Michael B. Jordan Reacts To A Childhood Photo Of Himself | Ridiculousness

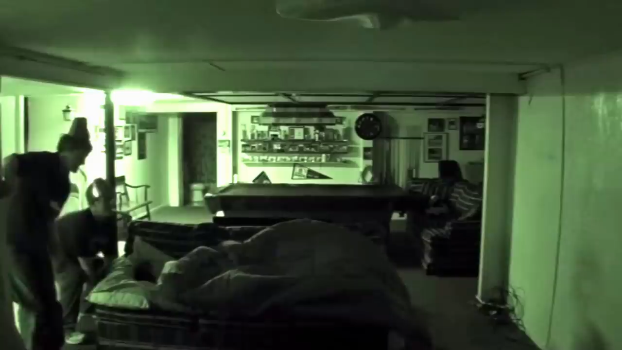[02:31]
Happy birthday, Ding Dong. Hold on. Now listen to what they explained to him, because clearly he was asleep.